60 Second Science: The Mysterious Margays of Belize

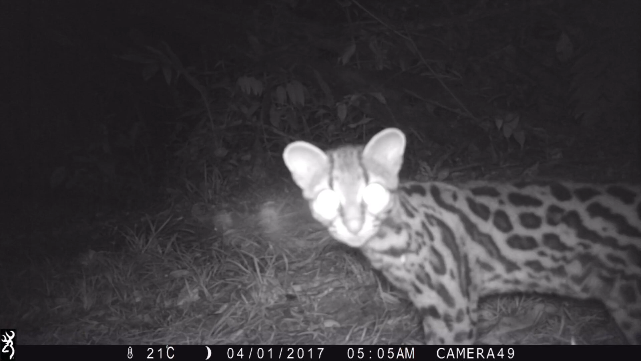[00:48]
rarity or the difficulty of detecting these tree-loving cats with ground-based cameras.